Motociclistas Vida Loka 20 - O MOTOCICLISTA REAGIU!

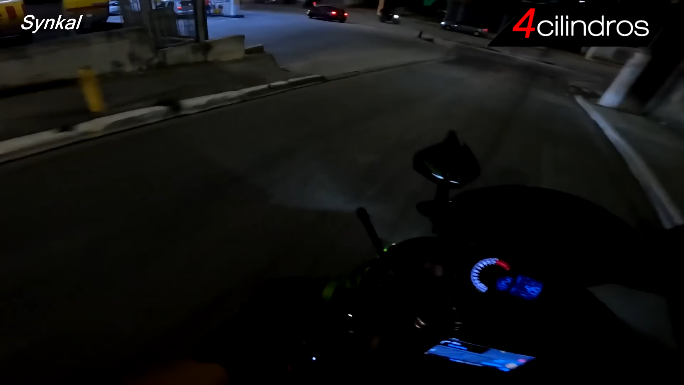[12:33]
Tá bom, pô! Na quebrada! Vem, velho! Na quebrada! Vem! Pode vir, vem! Ah, mano, que ódio. Nessa hora, gente, quando eu falei pro cara vir, eu bati na câmera e a câmera ficou tortona.